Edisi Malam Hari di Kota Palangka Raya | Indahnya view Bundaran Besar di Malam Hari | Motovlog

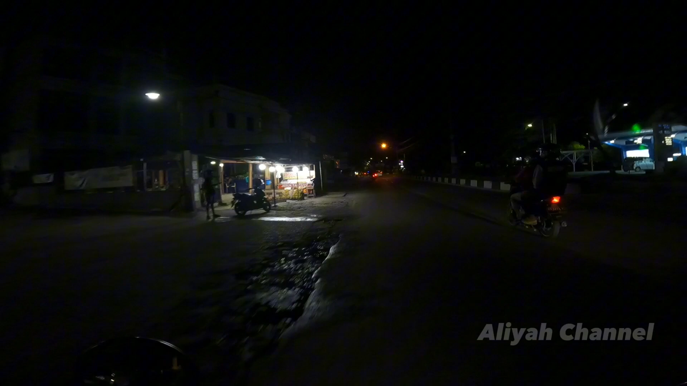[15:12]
Nah, ini ada duren lagi nih. Supaya kita bisa lihat full bagaimana bundarannya teman-teman.
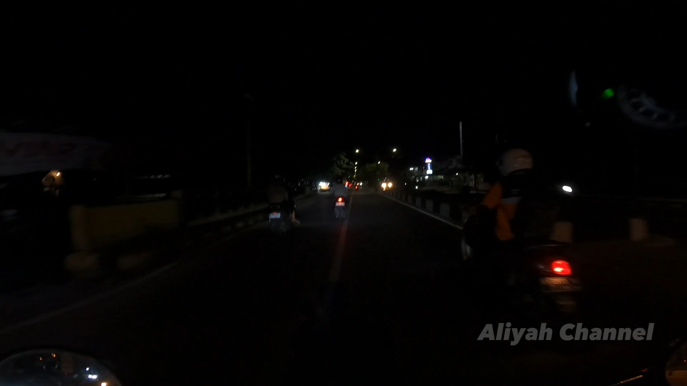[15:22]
Hijau nih, tapi nggak usah buru-buru lah, santai.
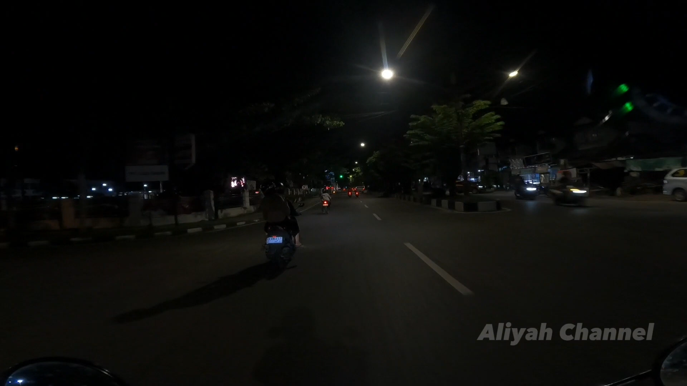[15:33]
Tapi kalau masih lama boleh deh saya buru-buruin dikit. Sorry ya teman-teman ya, saya kencengin dikit ya, mumpung hijau soalnya.
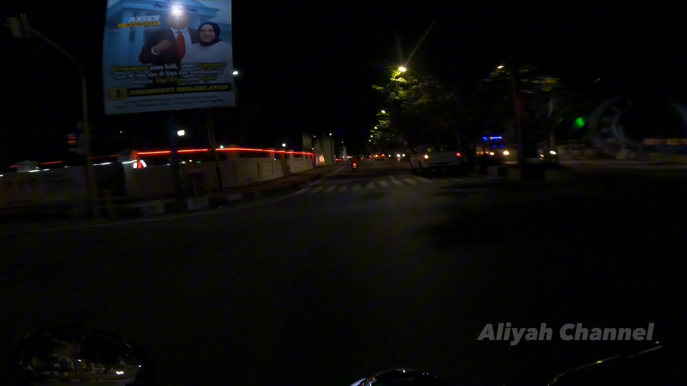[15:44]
Nah, di jalan Brigjen Katamso ini hati-hati teman-teman untuk kalau misalnya mau belok sini. Ini kalau malam minggu rame banget di sini, karena dijadikan tempat parkir bagi yang mau ke Taman Pasuk Kemelu. Nah, ini kalau malam minggu full ini, mobil ini sampai ke sini pokoknya banyak gitu.
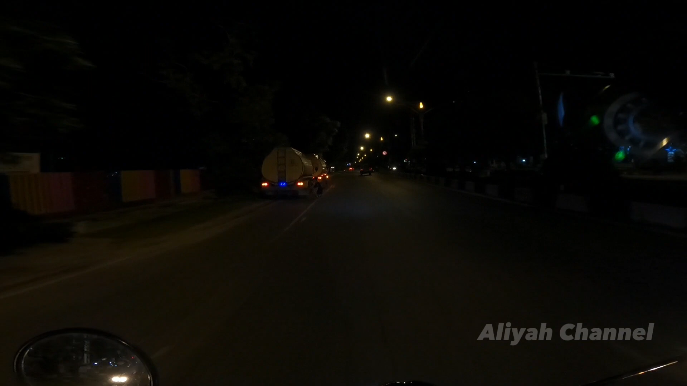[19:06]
Lampu merah mantep ya, karena sesuai sih kan itu hanya apa namanya, hanya satu arah itu ya, yang sebelah kanan itu, sehingga nggak ini, nggak ada untuk yang mau belok kanan itu nggak ada. Ini jam 8 teman-teman, saya tadi start dari jam berapa ya, pokoknya jam setengah 8 mungkin. Tadi berhenti yang beli roti tadi lumayan lama.
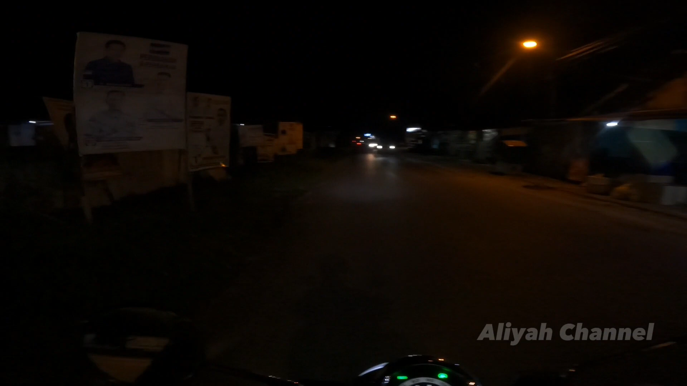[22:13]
Wah, sampai hilang dong nama jalannya ini. Jalan Rinjani ya. Makanya saya ingatnya ini daerah sini ini nama jalan-jalan gunung. Ya, ini Jalan Rinjani teman-teman. Saya udah lama kayaknya nggak lewat sini nih. Kapan ya terakhir lewat apa bikin video lewat sini nih? Udah lama banget kayaknya. Ya, saya pernah bikin temanya itu di sini alternatif buat teman-teman yang mau ke Jalan Yosudarso.
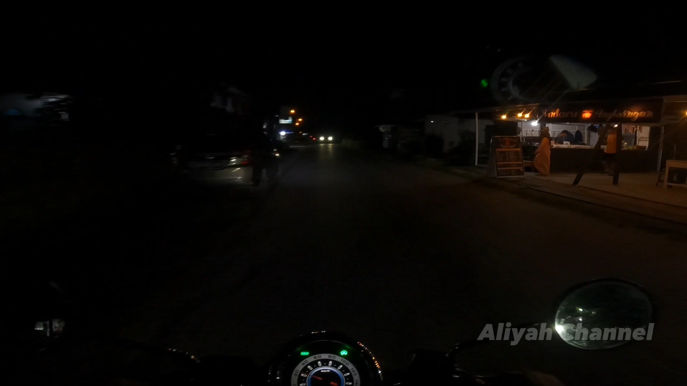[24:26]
Kalau saya sih biasanya lebih sering lewat jalan ini, yang sebelahnya ini, Jalan Krakatau.
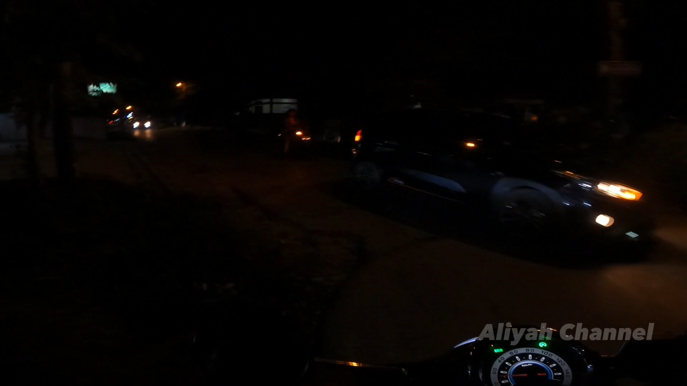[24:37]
Nah, ini kita masuk Jalan Krakatau, teman-teman.
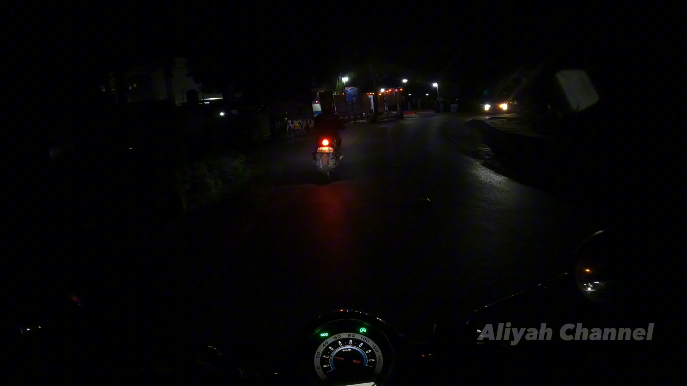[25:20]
Yang sebelah kiri ini juga cuma satu yang nyala ini. Oke, ini ya temennya, apa teman-teman, kita keluarnya di jalannya Sudarso. Kita sekarang sudah berada di jalannya Sudarso.
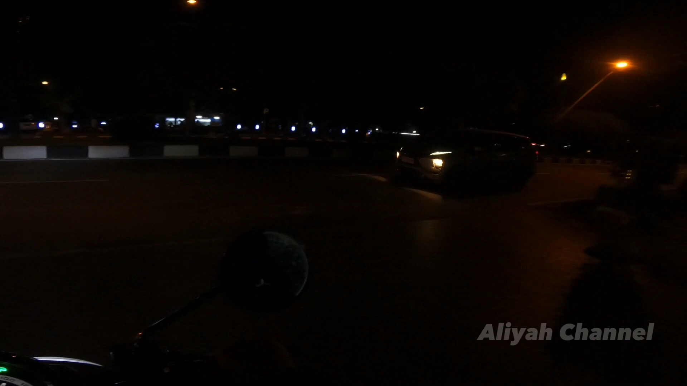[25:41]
Nah, ini kelihatan bundaran teman-teman. Keren ya. Ya, bagi ya inilah kondisi bundaran ya. Jadi lampunya nyala. Mohon dikasih informasi di komentar ya teman-teman, apakah nyala setiap hari atau hanya di Sabtu Minggu.
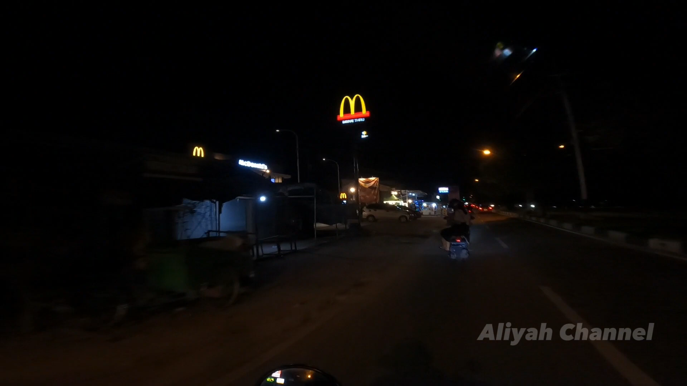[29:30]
Hijau. Enggak apa-apalah kalau memang belum enggak sempat ya enggak apa-apa. Kita enggak buru-buru, santuy. Di sini ada Etle ya, teman-teman ya. Oh, di foto-foto. Ya, Etle memoto, saya memvideo. Ini kuning.
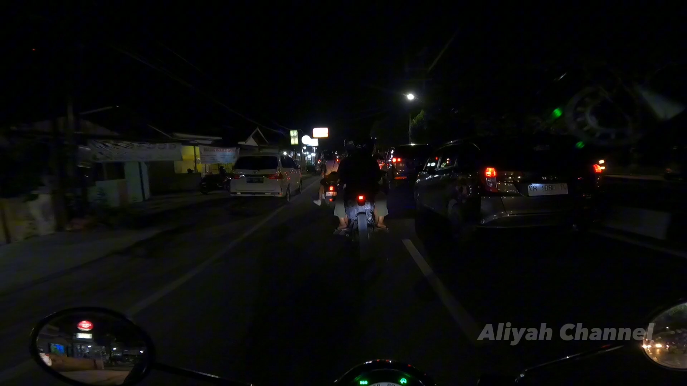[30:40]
Jalan apa? Bukit Keminting ya? Kalau nggak salah iya. Wah, itu jajar durian ramai banget teman-teman sebelah kanan itu. Wah, ini ramai ya di sini ya.
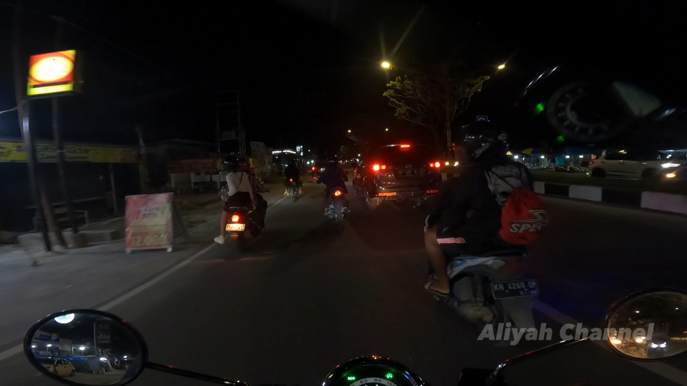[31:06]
Kita cari momen dulu supaya view-nya lebih luas.
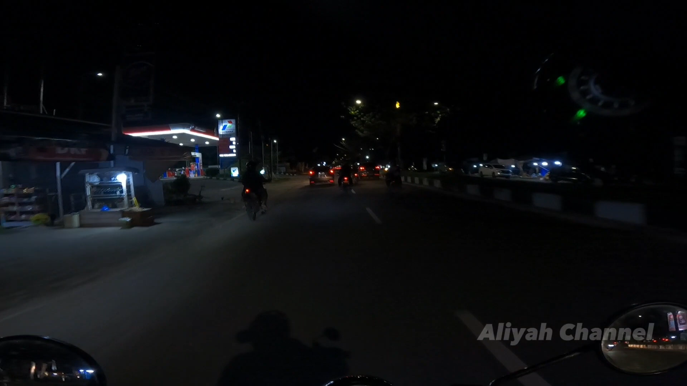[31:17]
Wah, itu banyak orang jual durian teman-teman. Sebelah kanan ini jajar. Nah, ini wisata kuliner ya teman-teman ya. Malam tadi kemarin yang rame banget malam minggu. Tapi setiap malam selalu rame kok teman-teman di sini.
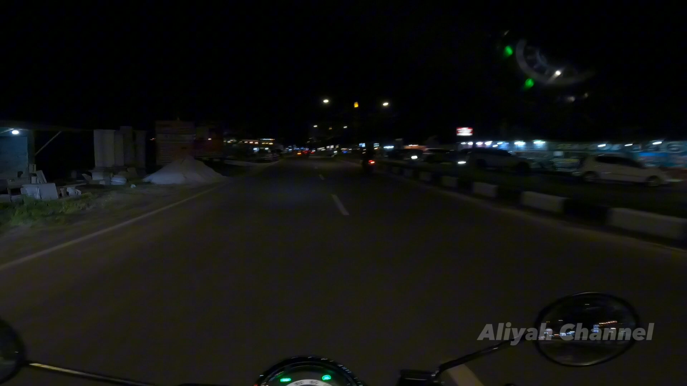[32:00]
Nah ini ada apa namanya mobil kayak di mana ya, kayak di alun-alun Jogja. Cuman seingat saya kemarin pas saya di Jogja itu alun-alun Jogja itu udah nggak ada lagi yang itu, udah dipagar, udah nggak ada yang wisata itu lagi.
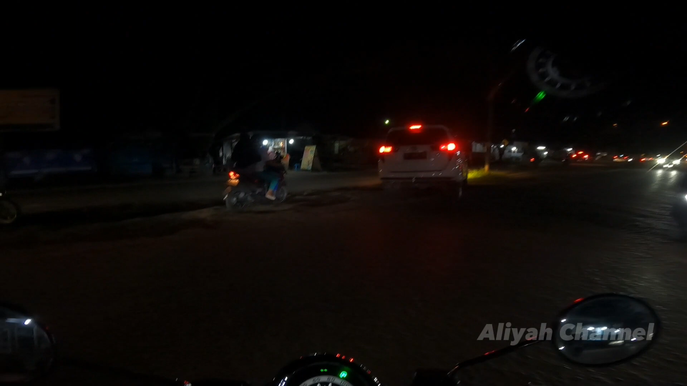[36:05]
Nah ini loh, nah, liatin, hancur banget ini teman-teman.